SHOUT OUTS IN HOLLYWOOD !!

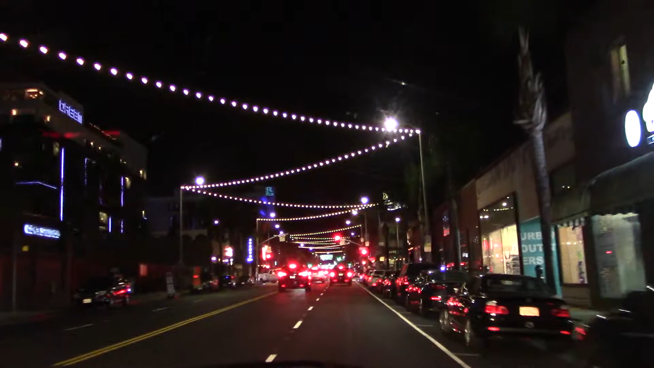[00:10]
Police reported ahead. Oh yeah, you're right. Oh yeah, right in front of us. Yeah, yeah, yeah.
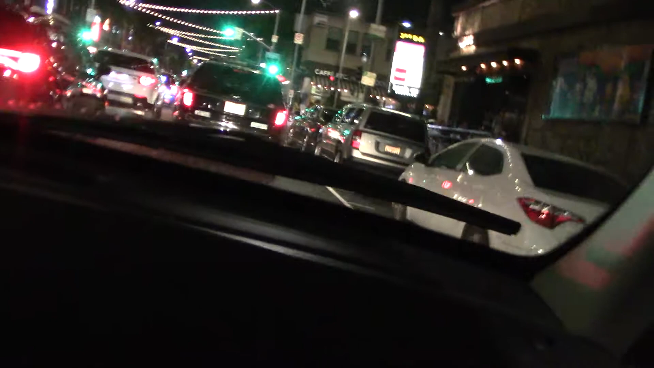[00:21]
I thought they had the lights on. No, that's behind.